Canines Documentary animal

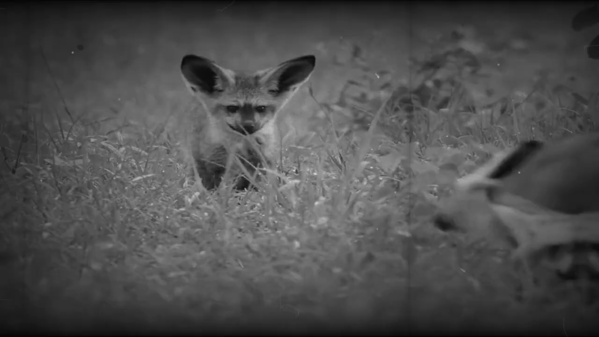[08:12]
Dogs often hunt intruders. Slowly, the cubs soften towards her. And when dad nestles beside her, it's a good sign. Mom returns to find an extra mouth to feed.